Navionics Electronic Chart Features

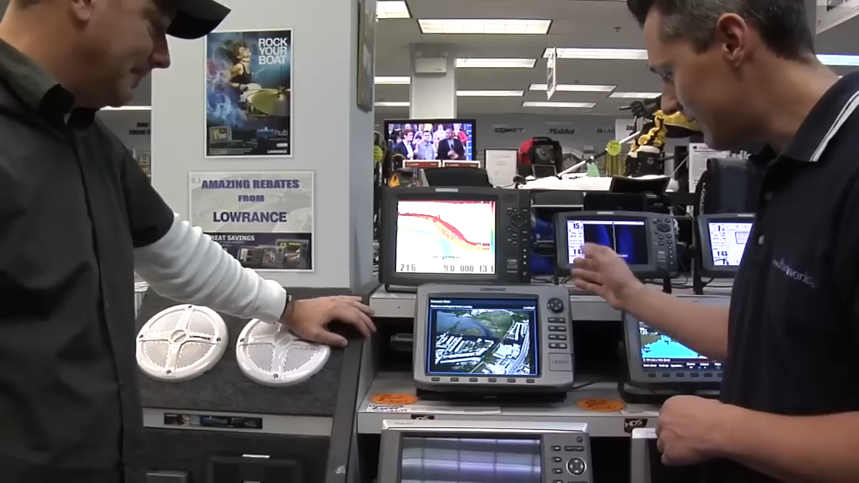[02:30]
And even if, you know, a lot of these little channels don't have depth marked on them on the chart, but here, you know, you can clearly see just based on the colour.